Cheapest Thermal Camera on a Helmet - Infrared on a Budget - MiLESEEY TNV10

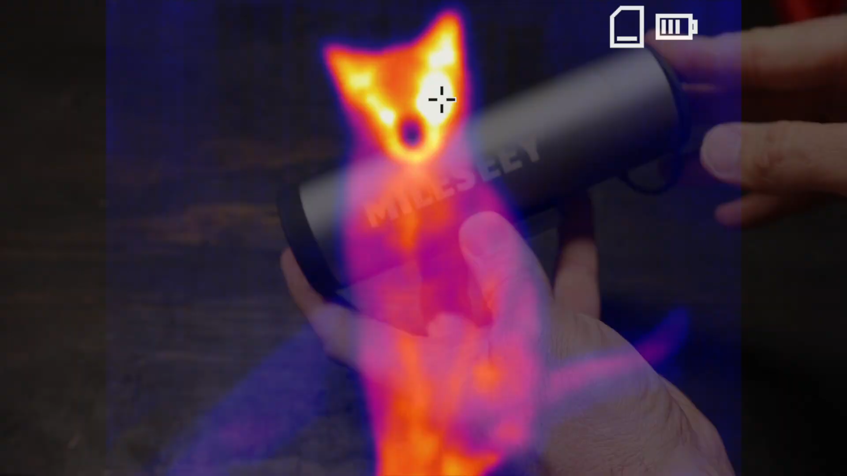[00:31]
and the like, and I thought it'd be fun to try to mount this thing to a helmet.
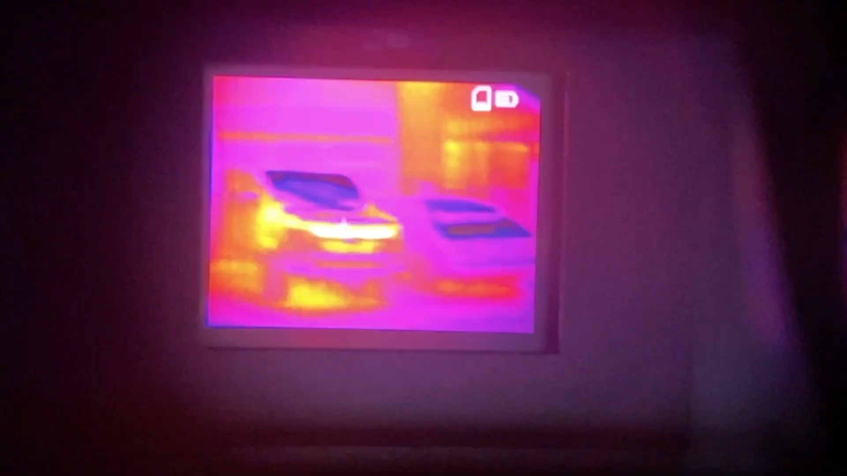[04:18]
Now, unfortunately, with this thermal camera, it only captures photos,
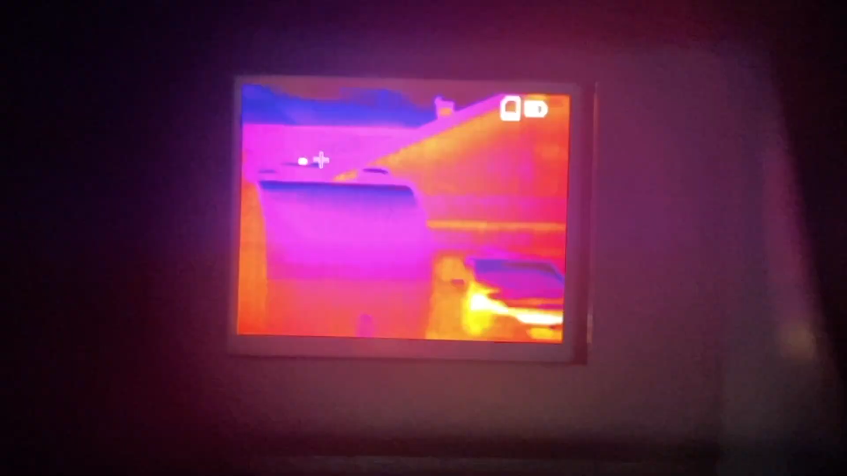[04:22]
so this video is captured just by holding up my camera to the viewfinder,
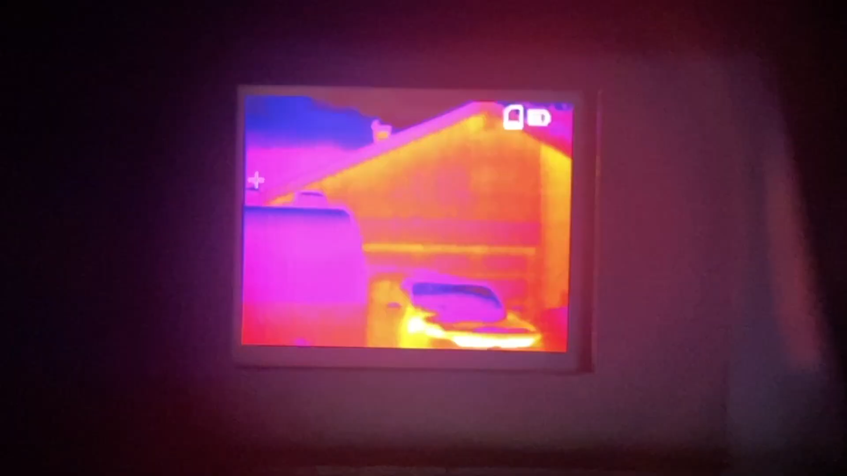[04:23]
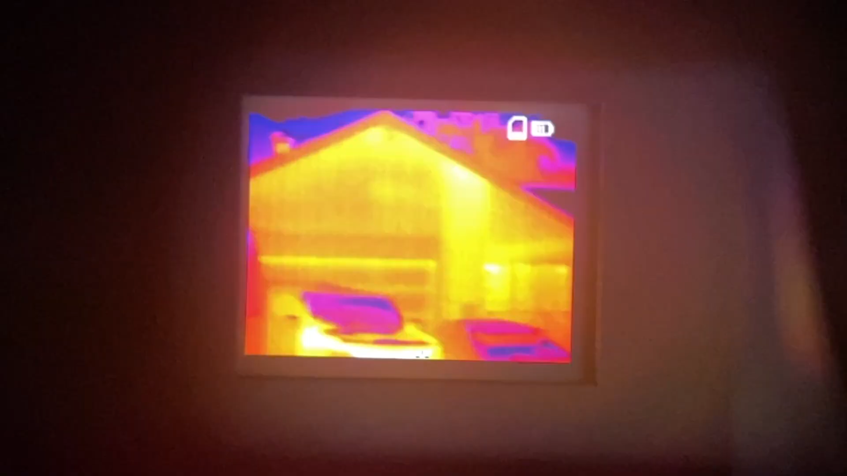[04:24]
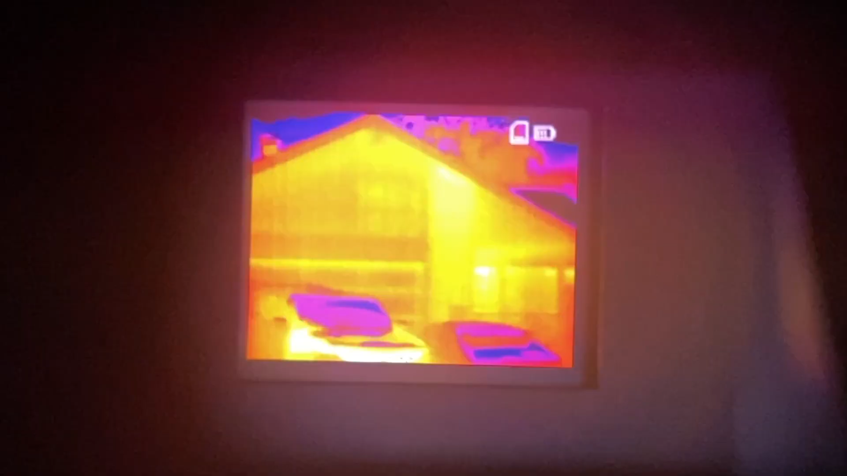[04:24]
so it's not as great as what you're actually seeing through the viewfinder,
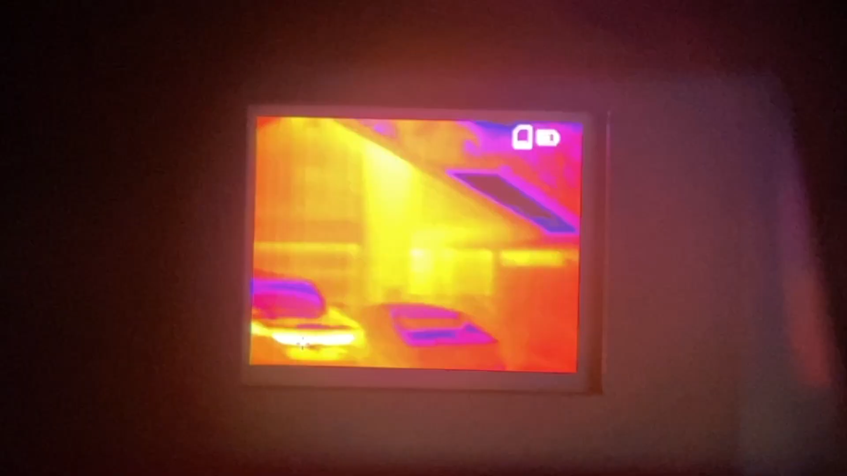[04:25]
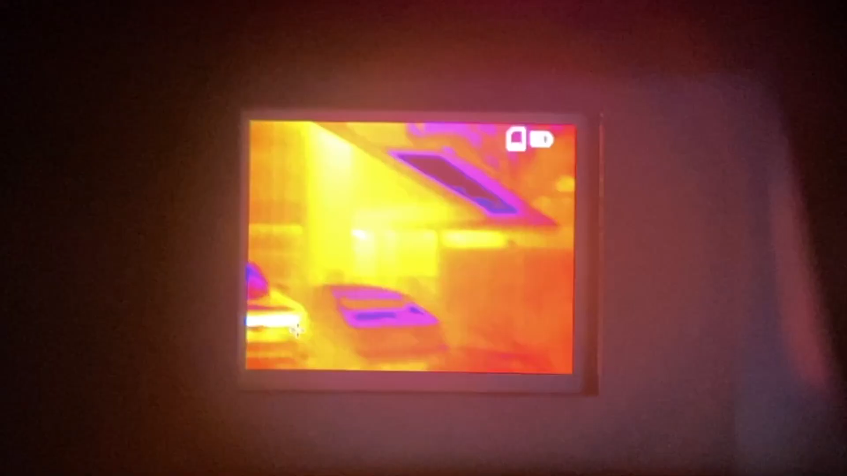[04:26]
but this gives you a rough idea of what to expect.